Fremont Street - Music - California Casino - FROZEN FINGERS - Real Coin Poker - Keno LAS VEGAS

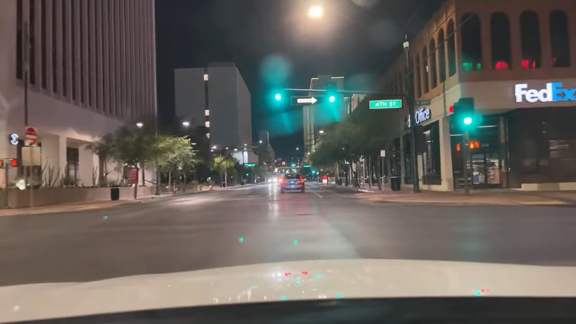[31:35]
I hear it's just spectacular. Gail, thank you for being here. 3, 2, gonna run the light. It's green, so it's not a big deal. Casino Center, if I can make a left here, it'd be spectacular.
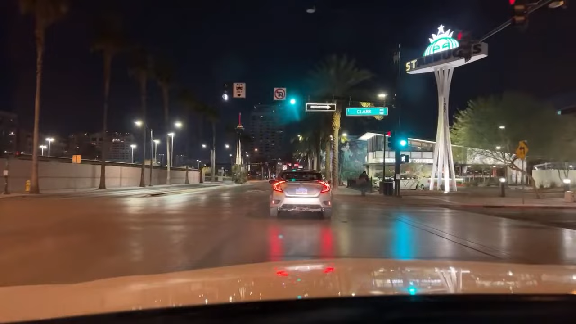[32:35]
Oh man, it's cold. And a very slow driver in front of us, but I guess it's because they got a red light. It makes sense. Do the hashtag, let me know who you are, where you're checking in from.
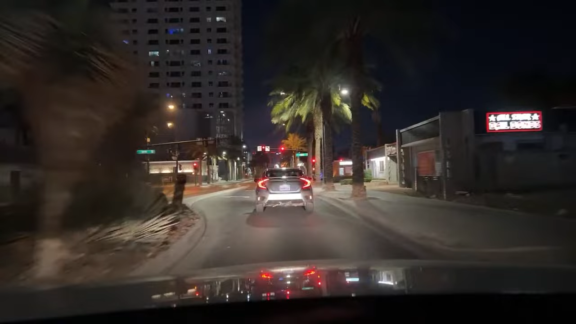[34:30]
Back in the day. A couple of wedding chapels open 24 hours. Nice. Never know on a late Sunday when you need to get hitched. Free bail bonds over here. Don't tell DJ that.
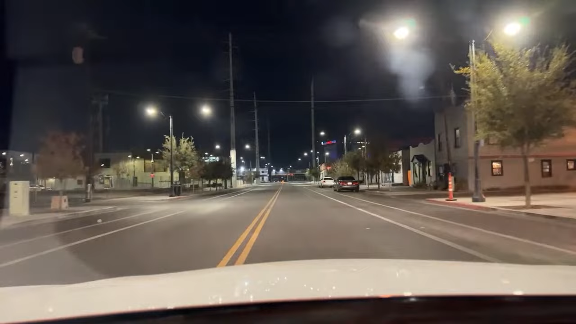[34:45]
See what kind of police action we got going on over here, if any. English is gonna be spectacular on winter break, so you're here for the to the bitter end.
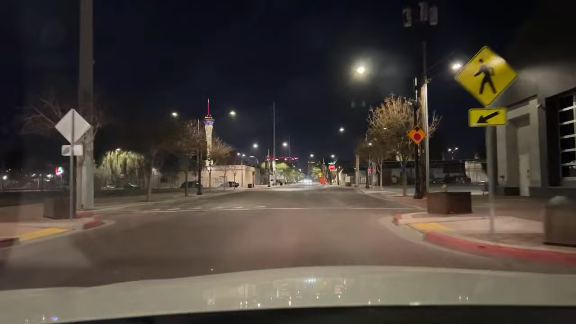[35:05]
Well, hopefully it won't be bitter. The bitter cold end. In the back roads here in downtown, not a whole lot of oh, there goes a police officer right there. Let's see what's going on. We'll circle around.
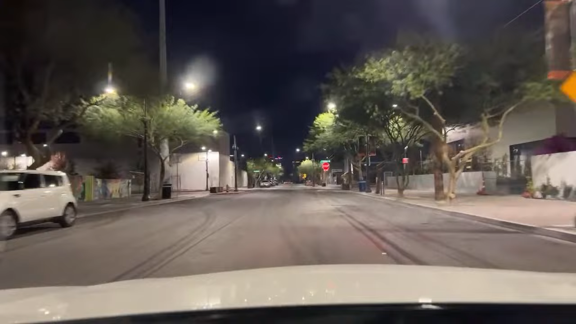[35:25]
This is a main thoroughfare for the police. Their main station is just a... Might buffer for a few more moments here.
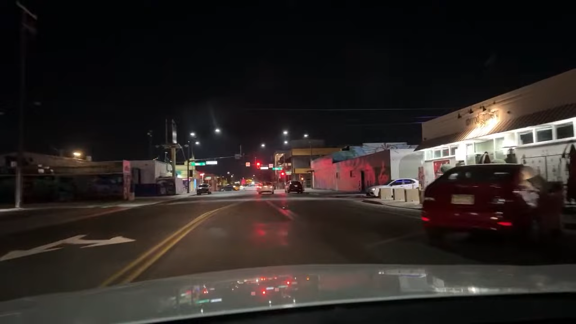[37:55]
Hopefully they're not looking for a white rental car. He's going the other way. We shook him.
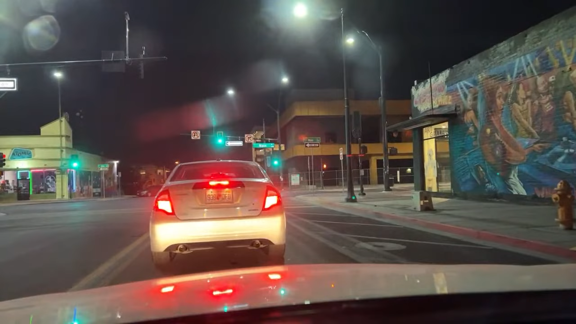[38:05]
We shook the tail there. Not sure what we're looking for, but we're looking for it. I'm sure we'll see it when we see it. Graffiti on this building.
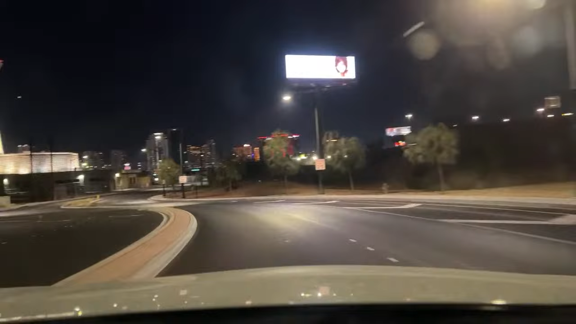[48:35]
I don't see a helicopter yet. I see a helicopter, the tourist helicopter, but not the chasing the police helicopter. I'm also driving ahead of myself so that if I see vehicles coming at a rapid rate, I can pull over. Sure don't want to create any problems. Ooh, a taxi in a hurry.
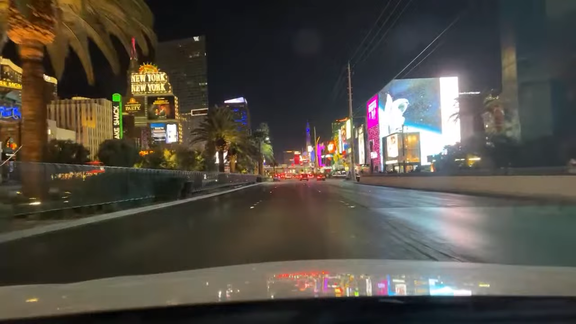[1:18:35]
Late night strip crawl here. Busy down on this side. May have some buffering when we go by the Cosmo, so stand by.
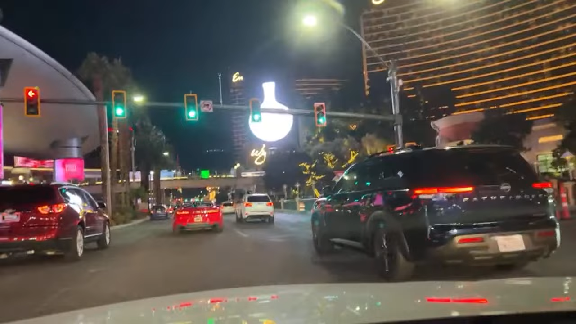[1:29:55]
Here's those bad roads in Vegas we're talking about. Gonna get worse as we get down here. Edith, welcome. Welcome to the Sunday night stream. Something or someone.
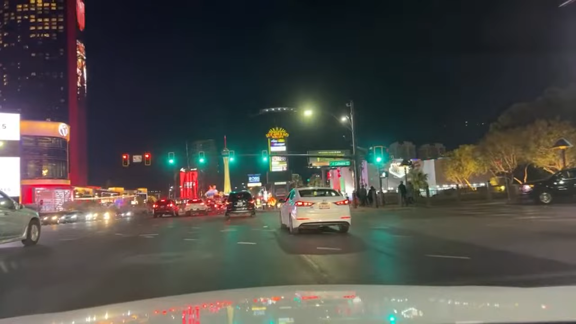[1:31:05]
Get around it. Welcome, fake news. Good to have you here. Gonna do the same thing this guy is doing. We're gonna follow the red car to see if we can read what it says. You go ahead, pedestrian first.
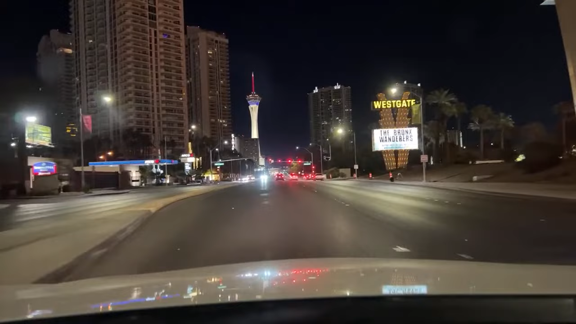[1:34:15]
What did I just pass on the left? That's the convention center, the Western expansion of the convention center. New, big, massive $4 billion expansion. Very nice building. Waiting for the conventions to come back.